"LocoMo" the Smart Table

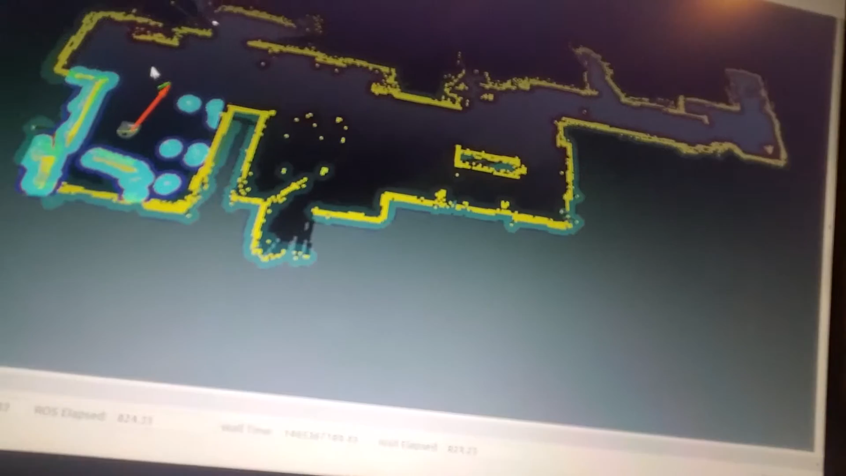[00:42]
So I just point press and drag and now you see the green path planning lines there.